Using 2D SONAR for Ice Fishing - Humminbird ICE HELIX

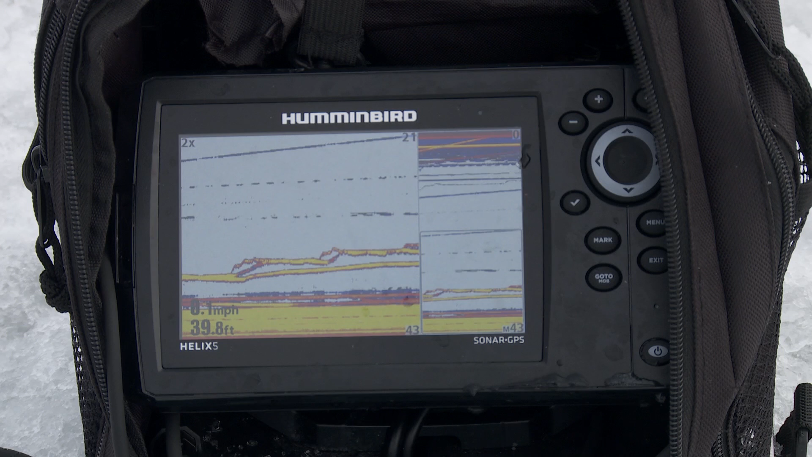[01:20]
On screen: depth 39.8 ft
but because i'm using this 2d sonar now and that's available on the helix 5 helix 7 what i'm doing is i'm able to see all of these different fish because they're all in different lines and you know with the sonar in the past you'd have to move that jig a little bit or or hope that one fish moves to see if there was another one just kind of hiding behind that mark
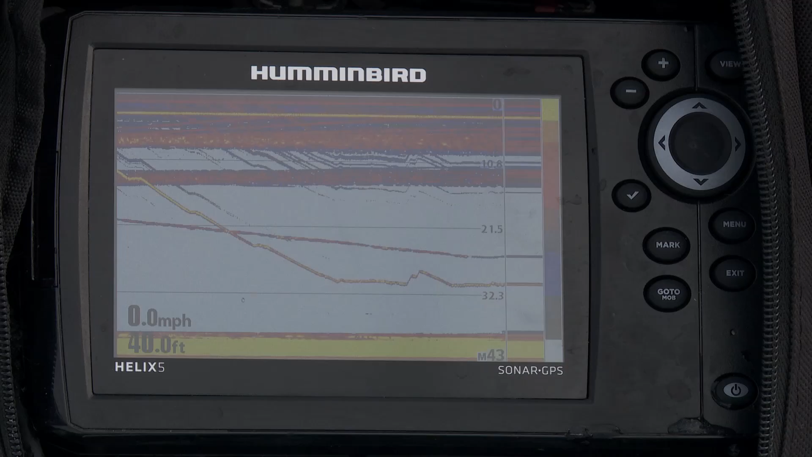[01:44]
On screen: depth 40.0 ft, speed 0.0 mph
we have what's called an rts window a real-time sonar window so what's happening is i'm actually seeing everything that's happening down there in real time it's just as fast as any flasher and let's face it we've been fishing flashers for years and they're
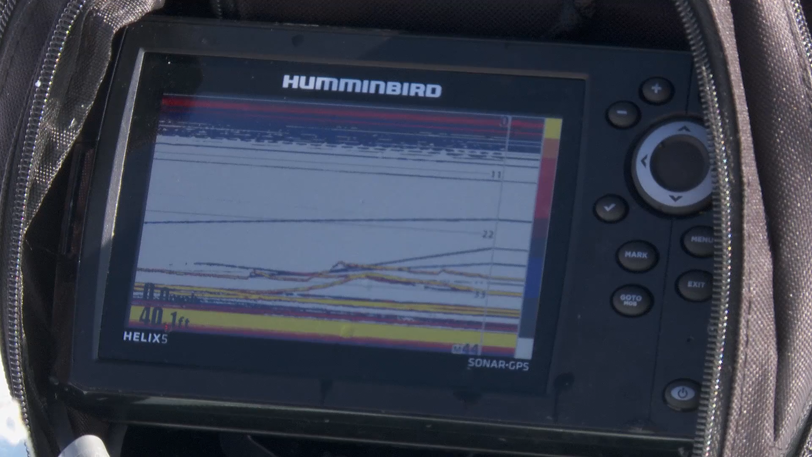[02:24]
On screen: depth 40.1 ft
determine what their activity level is or what i might have to change because i see that whole history if i don't if i'm using a regular regular flasher unit i'm not seeing everything i'm doing quite the same as i do if i have that 2d because it shows me that whole history
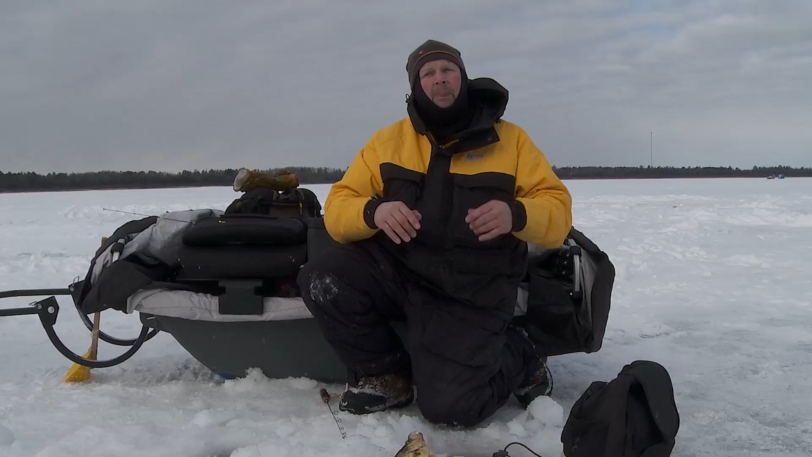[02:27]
one other thing that i think is really really
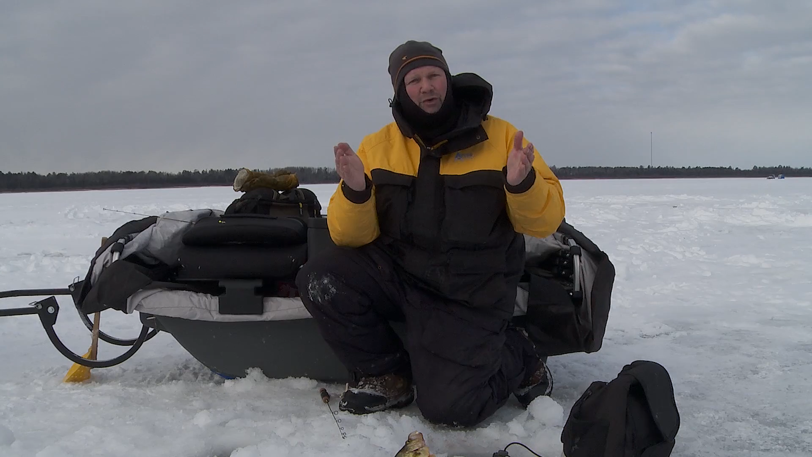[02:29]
cool too is how often especially crappie fishing do these fish come through high and all of a
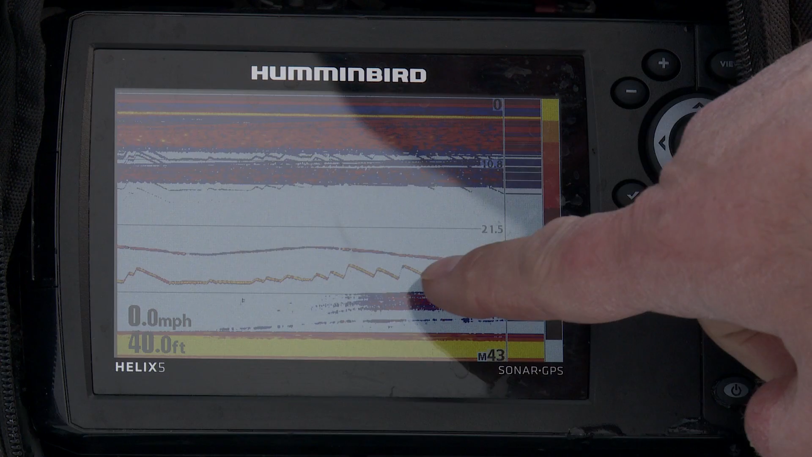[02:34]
On screen: depth 40.0 ft, speed 0.0 mph
sudden there's a blip on that on that flasher and then it's gone well with this 2d sonar unit because
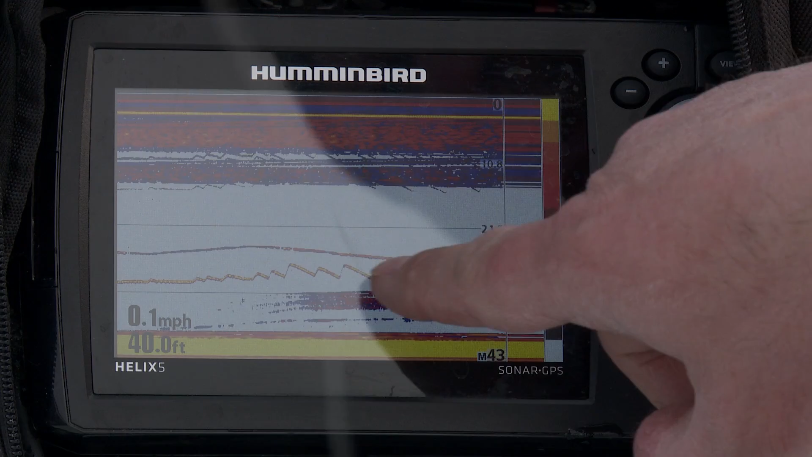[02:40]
On screen: depth 40.0 ft, speed 0.1 mph
i have that history on this helix i actually if a fish came through it's going to be on that screen for a little bit so i know that a fish is